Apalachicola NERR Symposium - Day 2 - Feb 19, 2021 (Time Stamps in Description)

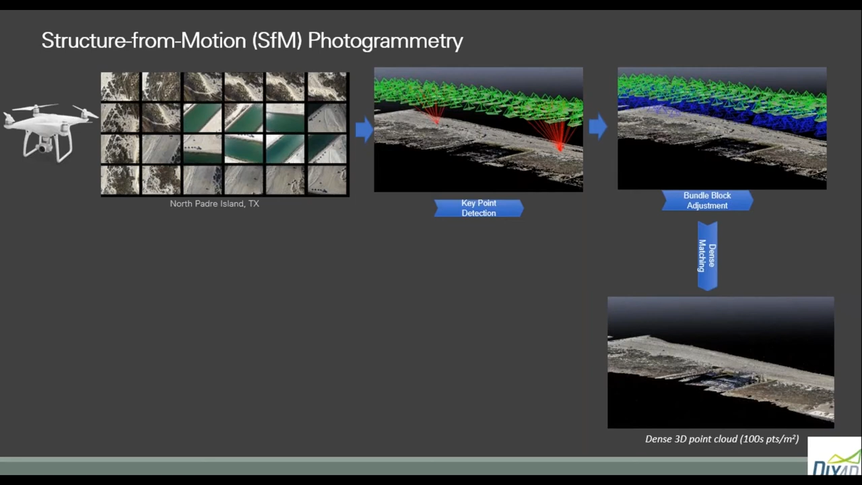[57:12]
And in the process, we can reconstruct three-dimensional coordinates on the ground. And then what the software will do is you get this kind of sparse point cloud. It tries to go through where it couldn't match features in the imagery, other locations of pixels, and it tries to densify and find 3D coordinates and eventually get what's called a dense 3D point cloud. So that's really our survey product.
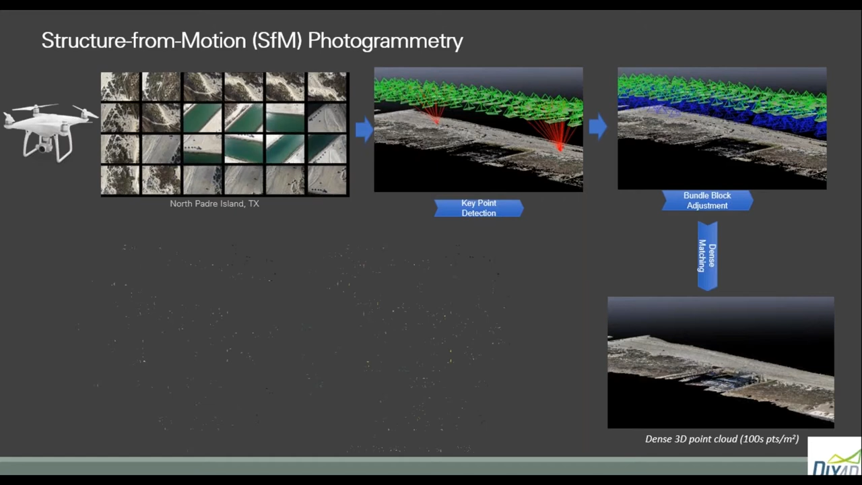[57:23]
And then we'll take that 3D point cloud and create GIS survey products. And the biggest one would be digital elevation models. So we'll tie that to a vertical datum like NABD88. We can do some orthomosaics and other items like that.
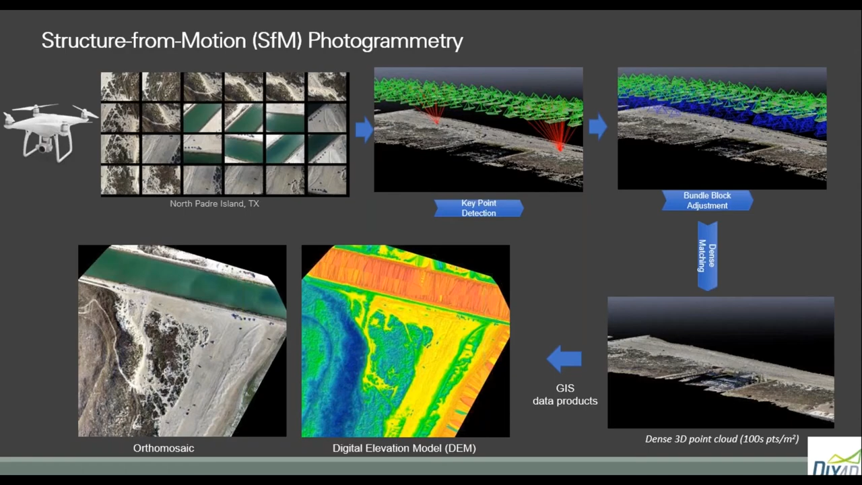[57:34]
So our surveys at Little St. George Island, we've been coming out to the ANR since 2016.
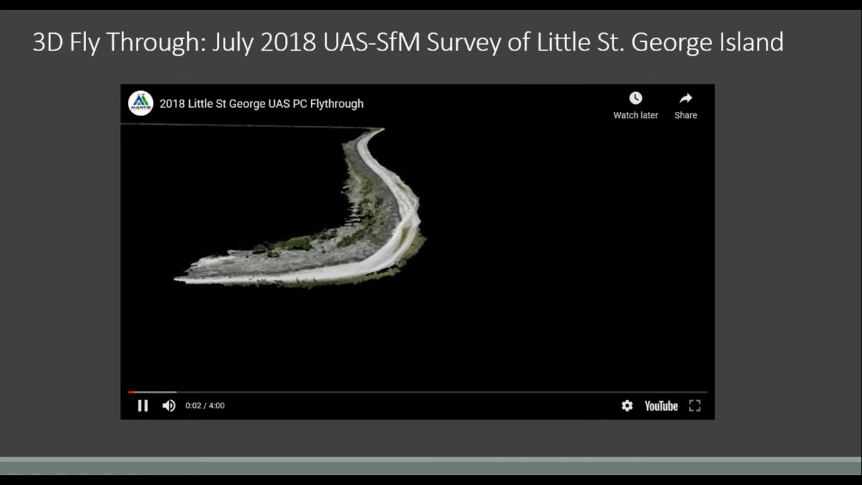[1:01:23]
And again, this is just created from 2018 from the imagery, a dense 3D point cloud. And we're getting roughly about a thousand points per square meter. So very, very dense.
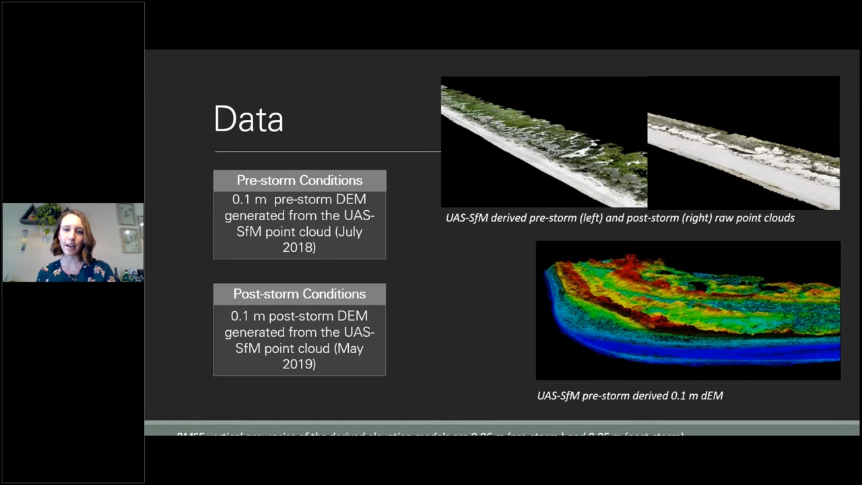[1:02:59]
And that's the point cloud that was then used to generate an elevation model as seen there on the bottom. Okay.